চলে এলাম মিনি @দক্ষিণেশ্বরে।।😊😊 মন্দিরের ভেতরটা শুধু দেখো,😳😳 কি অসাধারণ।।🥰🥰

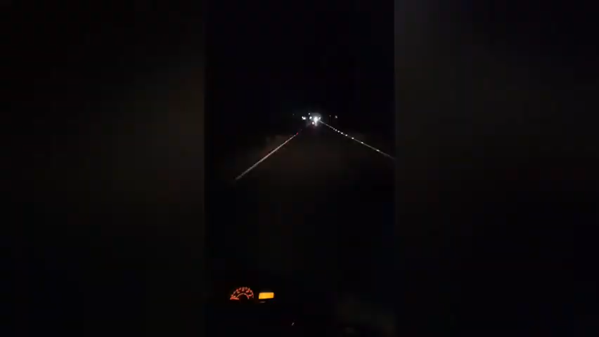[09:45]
আর চলো যেতে যেতে রাস্তায় রাতের রঙিন আলোটাও দেখা হয়ে যাবে, সুন্দর রঙিন আলো।